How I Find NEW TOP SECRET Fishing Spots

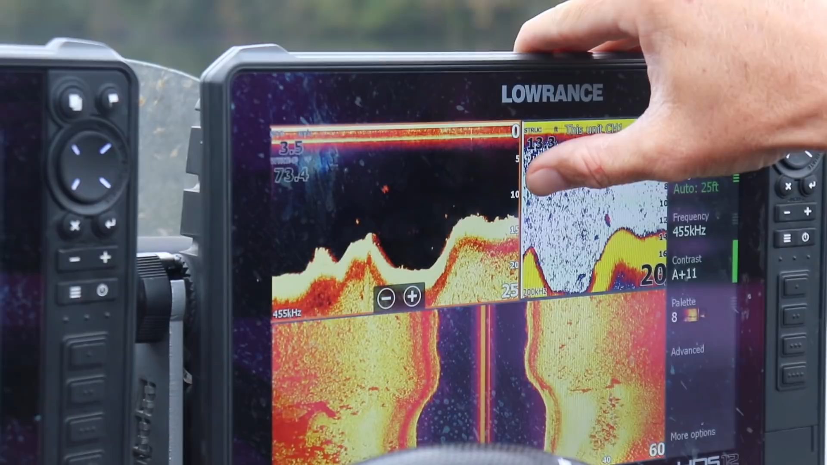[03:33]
comes up this ain't even on the map or nothing
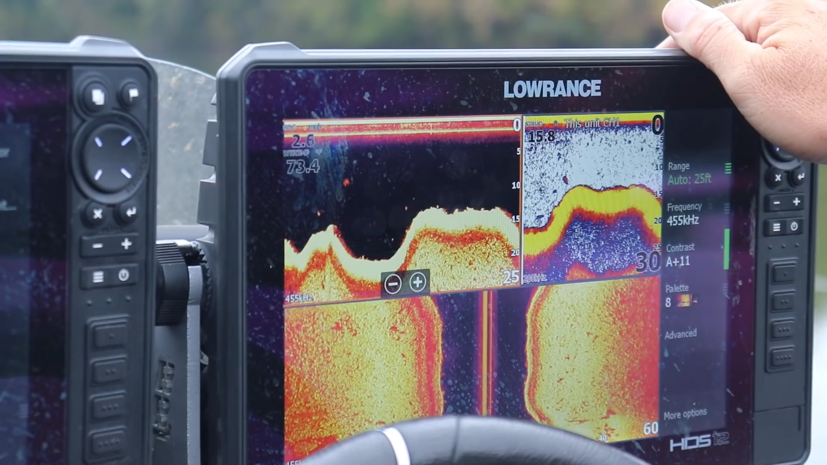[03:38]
little rock ridge through there and it drops off there's some fish that was blowing
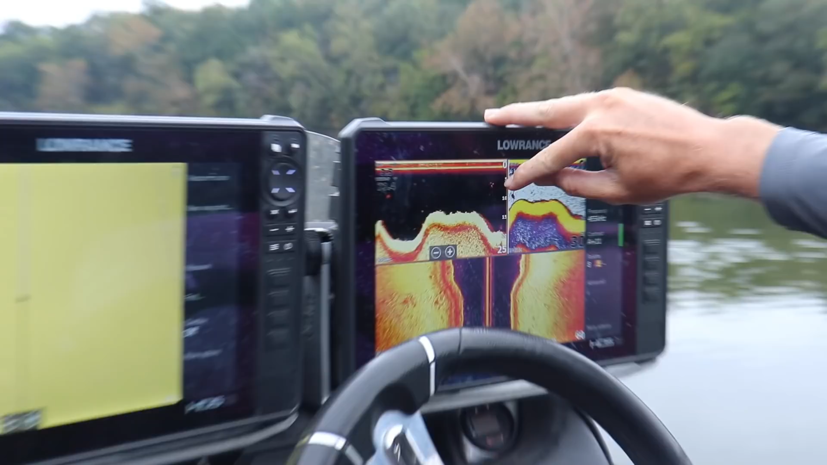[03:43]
up right there all right so those fish were kind of blowing up at the front edge of that place i don't know how big they are there may be big ones it may not be i don't know but i'm idling i'm looking for them i ain't gonna stop till i see them on these graphs there's some suspended right there all right it's coming up right there there they are they may have us a new little fishing spot who knows i don't know how big they are they don't look real big so cut this motor off so